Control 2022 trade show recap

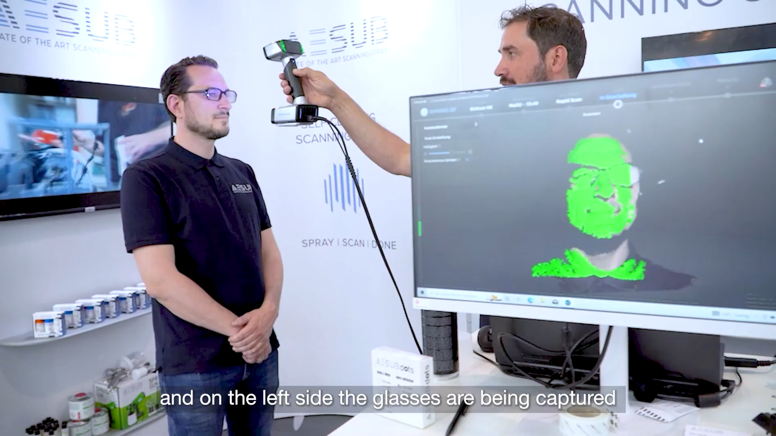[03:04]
So we see now here on the monitor that the eye of Maxx is on the right side clearly visible on the left side, on the left side we have the glasses digitalized glasses and you
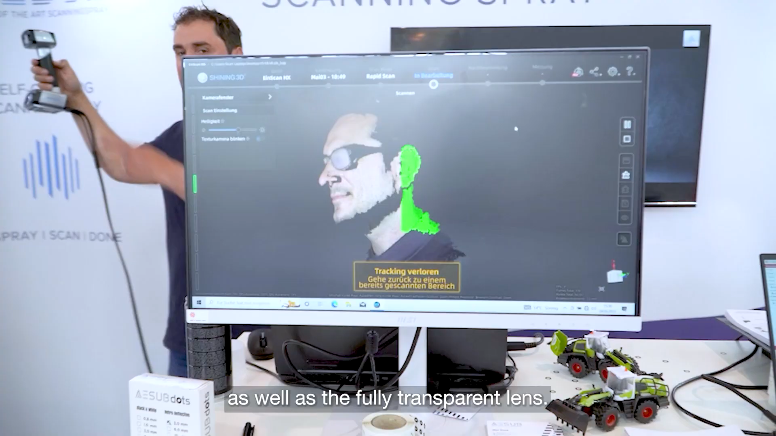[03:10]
can see we have actually the glass as such.